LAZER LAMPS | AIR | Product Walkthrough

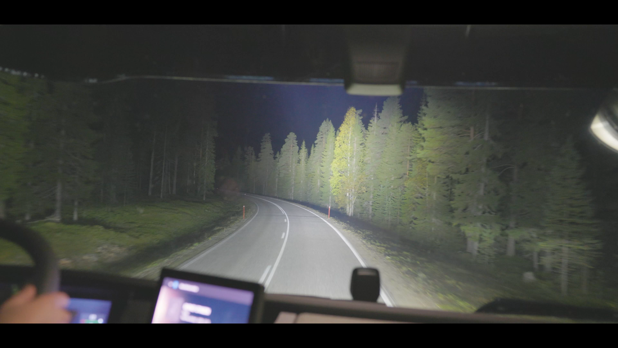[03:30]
that extra height is really flooding the road and washing it in front of you to give real clear visibility right up there until the 1 lux line.